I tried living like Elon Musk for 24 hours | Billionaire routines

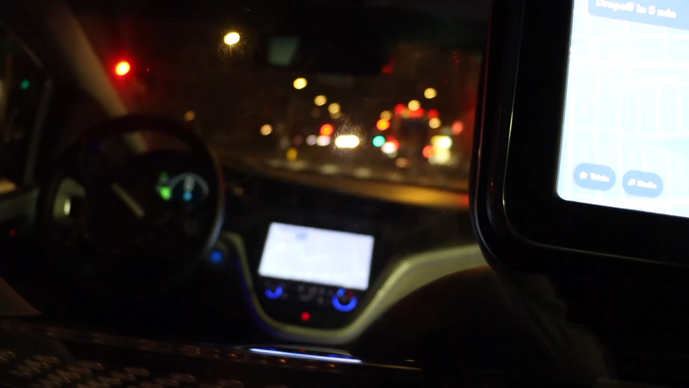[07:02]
on the iPad which is actually pretty nice okay so this is kind of an interesting test because this this uh truck is double parked right here it's kind of hard to see with the glass because it won't focus but there's a car to our right or our left rather and um we'll see how the Waymo goes around it it goes pretty slow right now like it hasn't
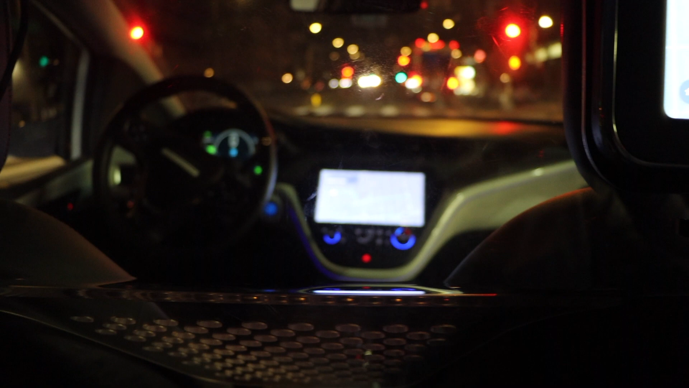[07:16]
gone above I think like 16 miles an hour so it'll be pretty interesting to see how it gets around like an obstacle like this it's rerouting